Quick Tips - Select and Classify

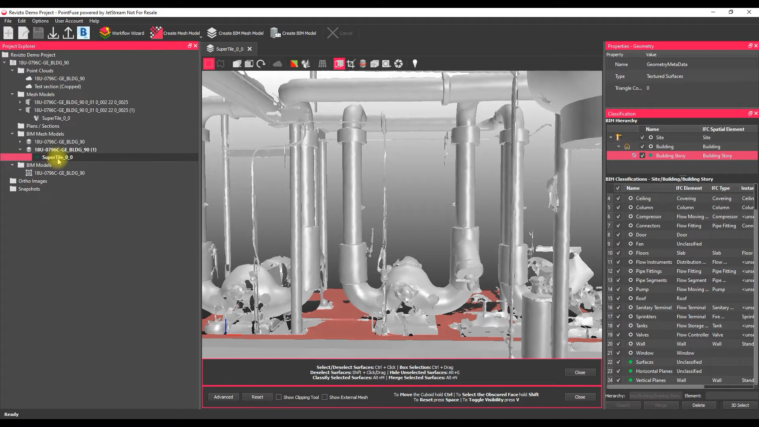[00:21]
The starting point for this video is I've got a BIM mesh model created and so check out our other videos for a bit of background on how to generate one of these. I've got a classification template applied to this, so I've got it just built into this IOC structure here.
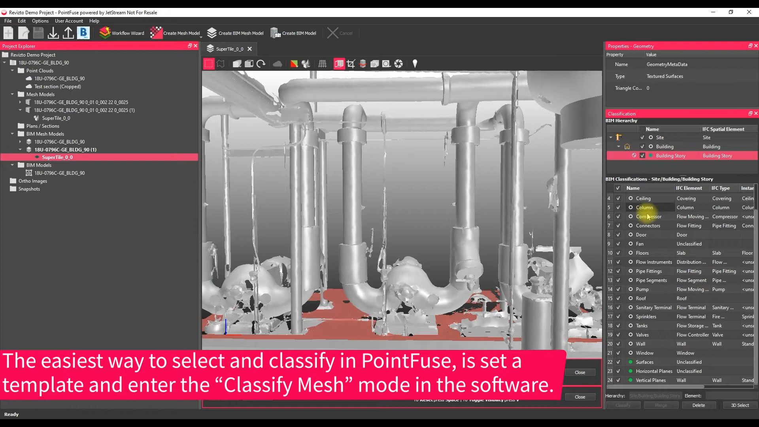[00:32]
I've got a plumbing template and I've got the model opened into view. Just to make things a bit easier with this data set, I've also, if I tap V on my keyboard,
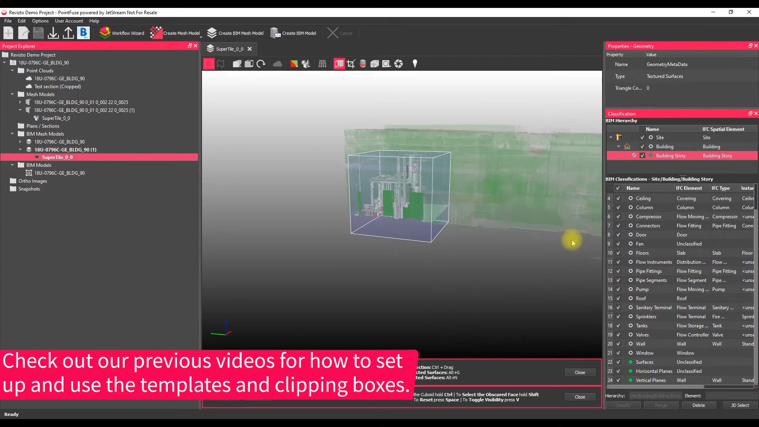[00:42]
I've just got the clipping box cutting out a little section there just to make things a bit easier.
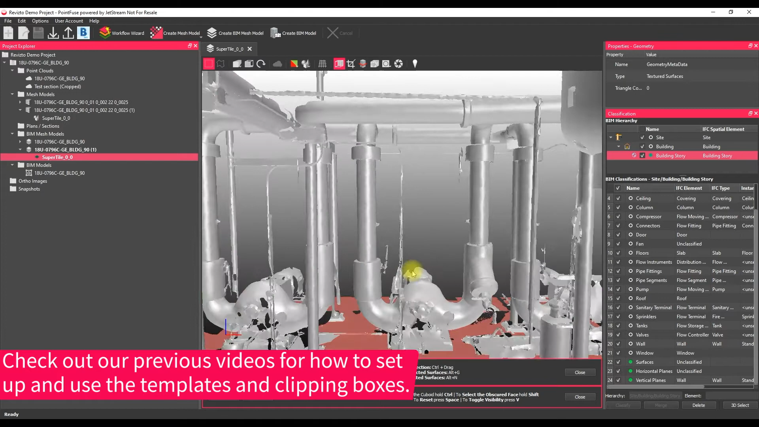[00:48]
So if we zoom in on this piece of equipment here, I'm going to run through the different ways of selecting in turn. The easiest way to select is just to use a single selection mode and that works for cylinders and simple objects that don't have complex geometry.
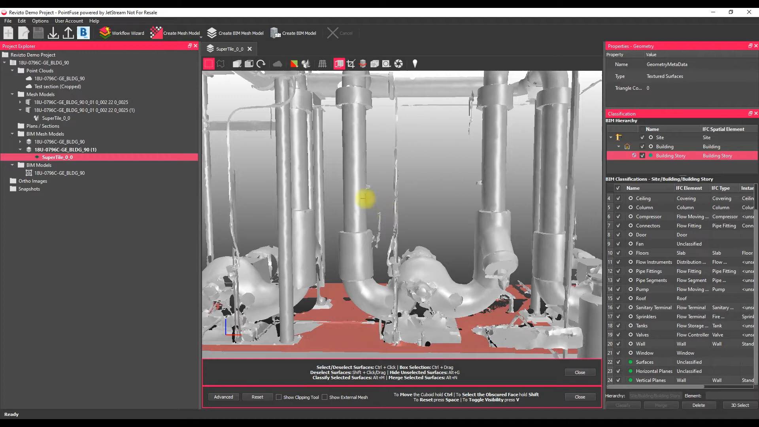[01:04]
So if I hold control on the keyboard, hopefully you'll see that the mouse is turned into a crosshair and then all I need to do is just use the left mouse button to select on objects and it will select a surface all the way until it meets a brake line,
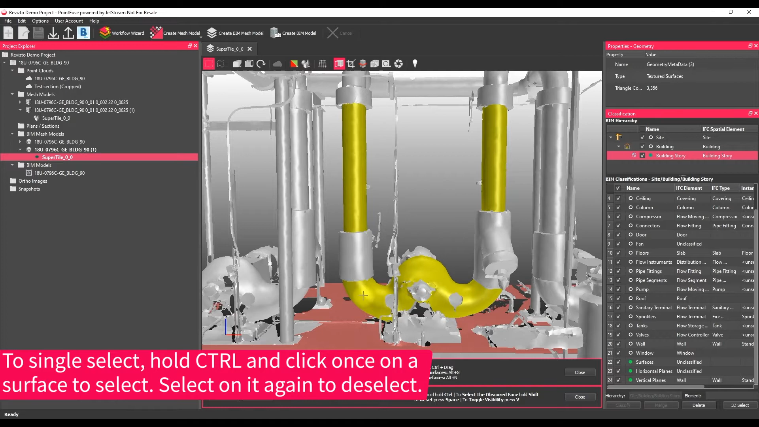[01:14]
so by these connectors.
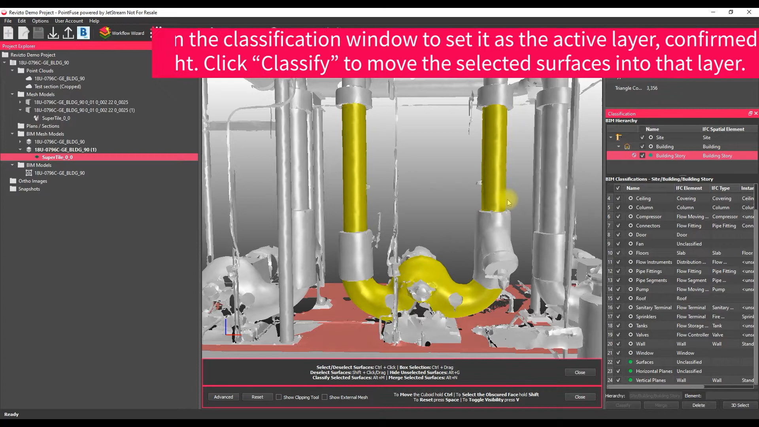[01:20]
Once they're selected, what you then need to do is just find the layer, so pipe segments in this situation, and use the classify tool. I'll switch that off, switch those layers off so we can work a little bit more easily.
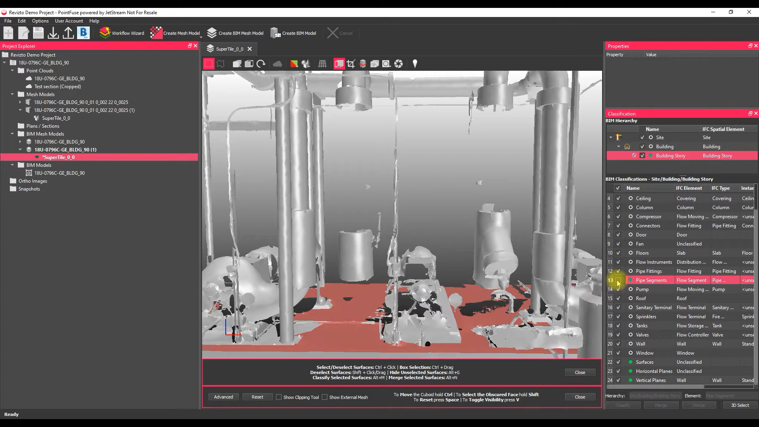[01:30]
The second way of classifying is via a selection window. So if I zoom in on this connector at the top here, because it's a more complicated piece of geometry,
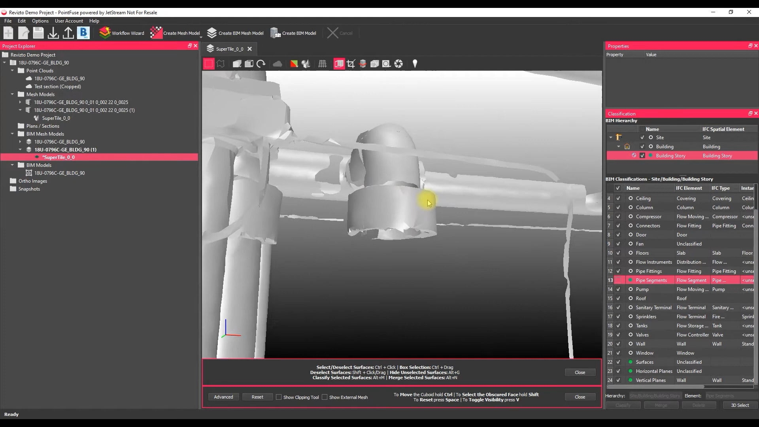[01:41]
a single selection just isn't going to get all of those surfaces. So if I clear that selection just using Alt plus C, there we go.
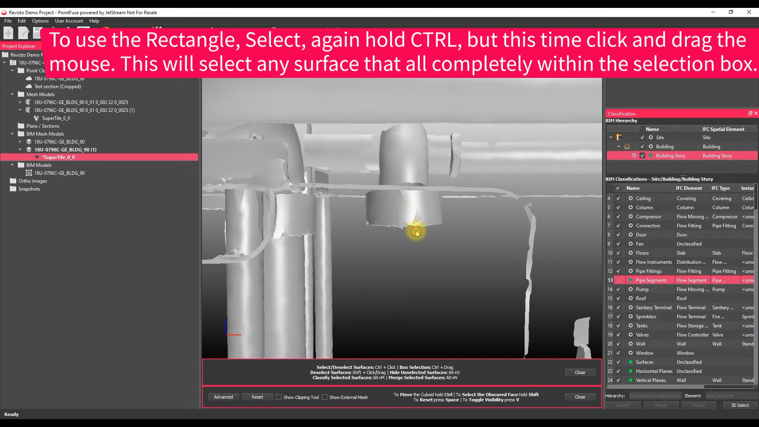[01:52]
Instead, rather than single selecting, I can box select using click and drag. So still holding control and just clicking and dragging.
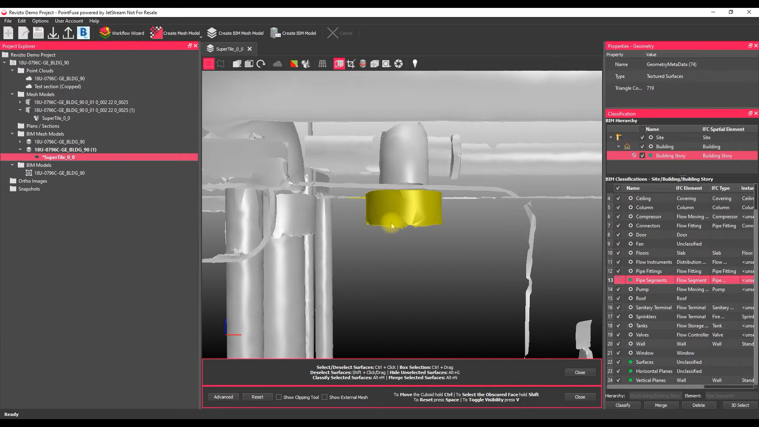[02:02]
As you can see, however, what this selects is it selects absolutely everything that falls completely within that box. So it hasn't selected any of this bit of conduit in the foreground here, but in the background you can see it's selected that piece over there.
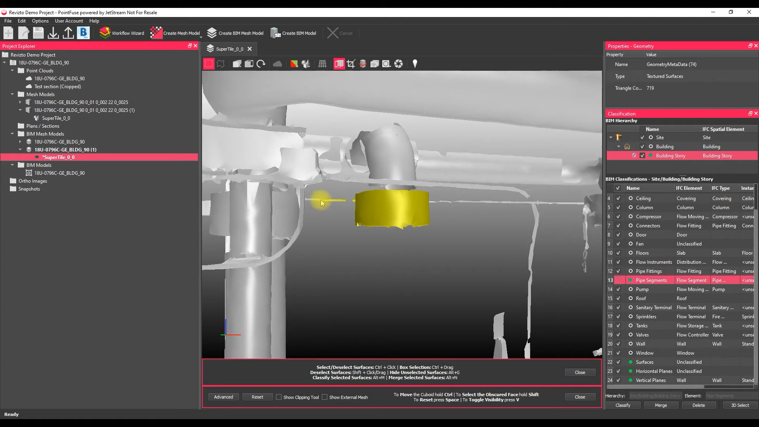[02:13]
So what we can do is we can use another keyboard shortcut, or an option from the right click menu, to isolate our selection.
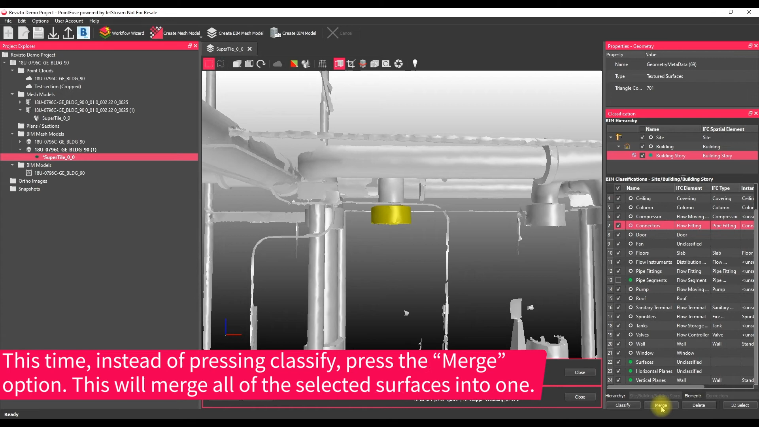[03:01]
And so what that merge tool does is it's just grouped all of those surfaces together into a single object, so the next time I select it, it's one piece.
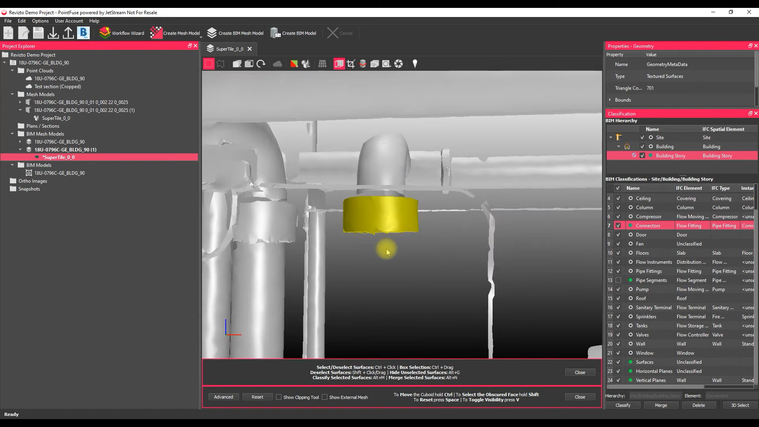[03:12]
The third way of selecting is to use a window select,
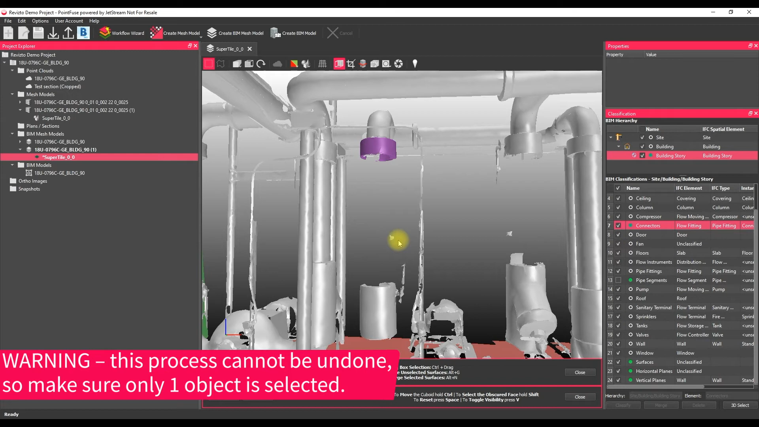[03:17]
and so this is useful for selecting really quite complicated objects that aren't going to
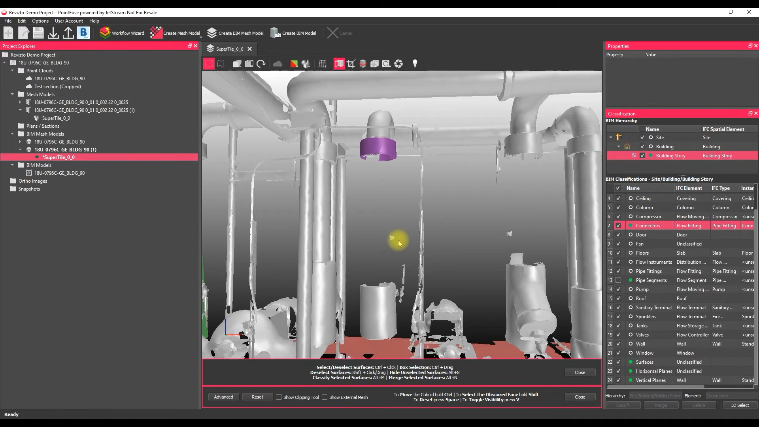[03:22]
be very easy to select using that selection box.
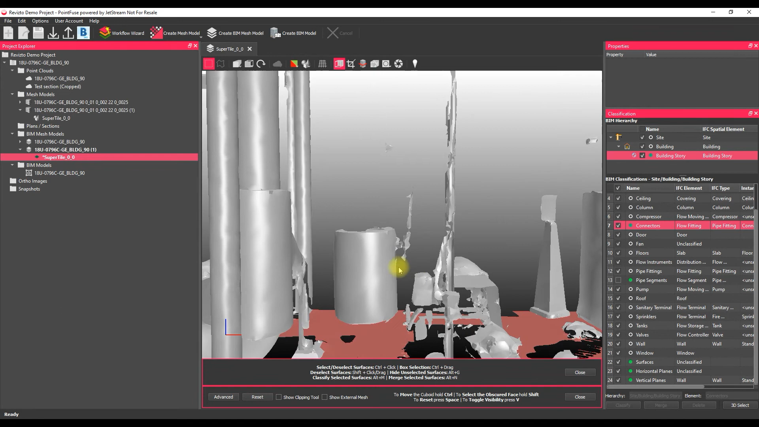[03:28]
So if we take this valve here for example, it's a little bit complicated, you've got quite a lot of stuff behind it.
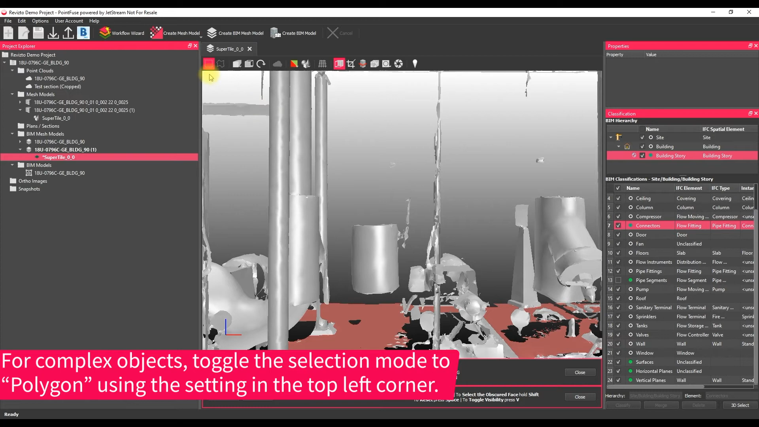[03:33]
So what I'm going to do is go up into the top toolbar and change from our window click selection to our fence selection, and this just changes how the selection works slightly.
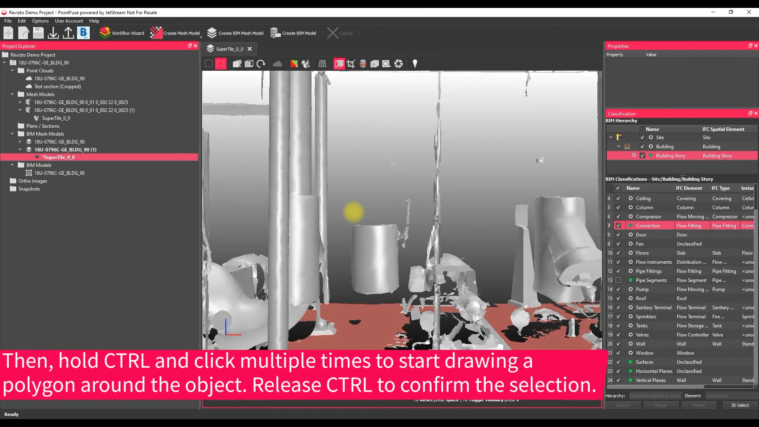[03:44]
So now if I hold control again to access that selection mode, single select is no longer possible, but instead what we can do is just start to draw around our object, making sure that it's entirely encompassed within that selection.
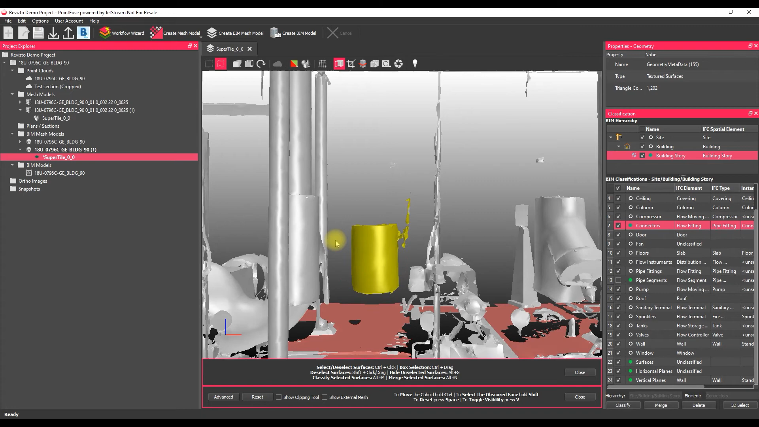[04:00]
Once you're happy, if you just release the control key, you can see that it's selected that valve entirely. So if we move down now again into the classification, just use that merge command again,
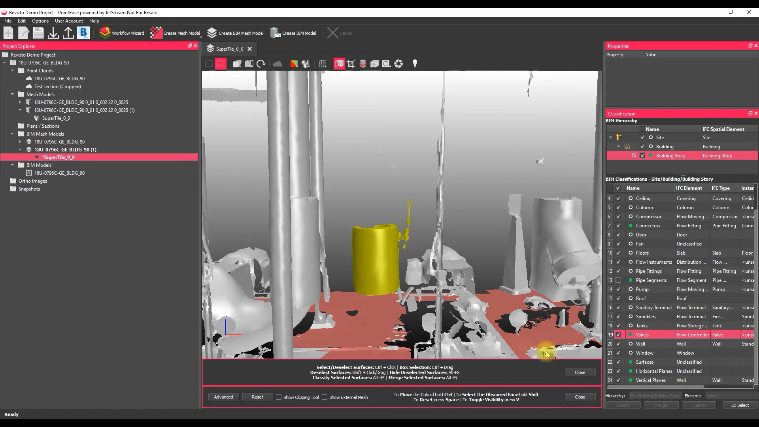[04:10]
and that's classified that into that layer.
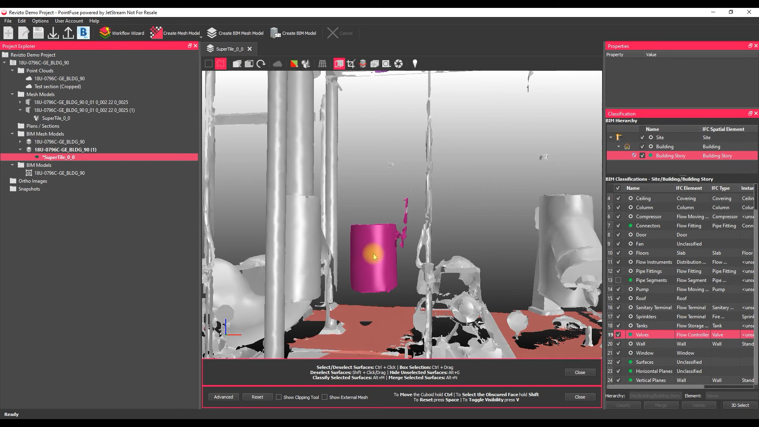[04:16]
So just a couple of warnings, just while I've got the clipping box open, if I go up into the top here,